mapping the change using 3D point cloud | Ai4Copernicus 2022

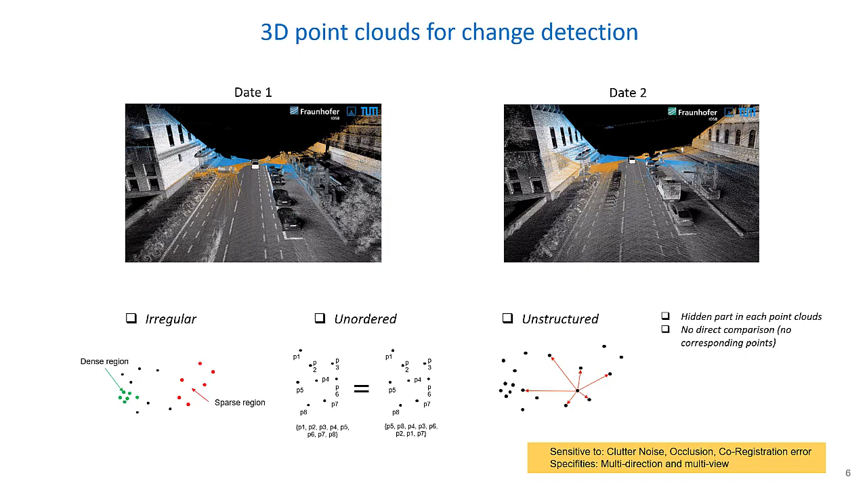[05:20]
So, for example, for images we can compare each pixel to other one but for paint cloud there is no possible way. For change reduction there are several
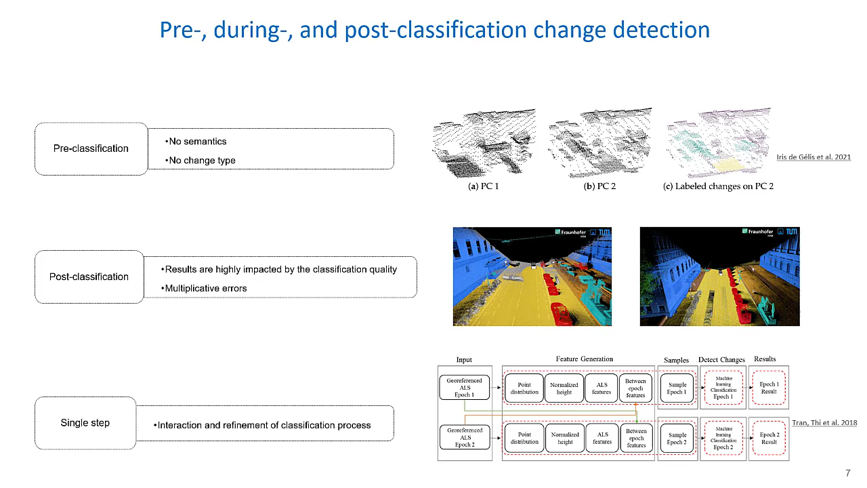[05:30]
methods that we can class in three types. Pre-classification, post-classification and single set. The first one is that is where we are not interested to create semantic open to make classification of the point cloud. So, we just compare the two point cloud over time.
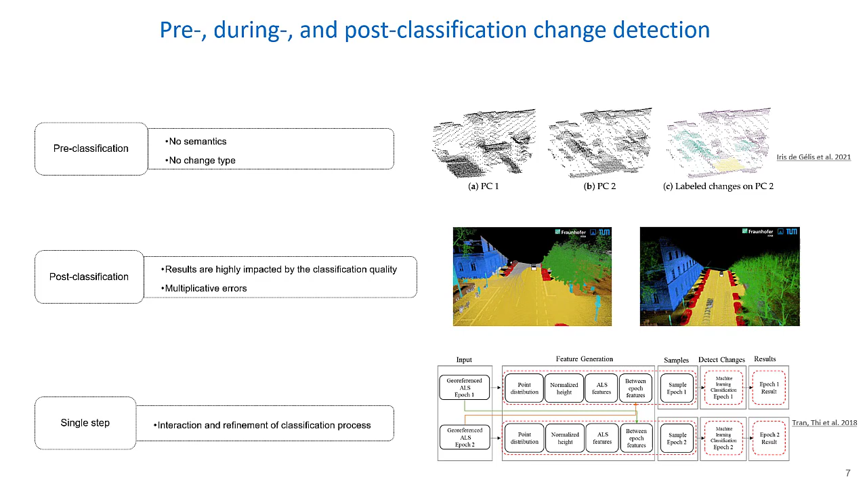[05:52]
The second one is post-classification and the third one is the single step.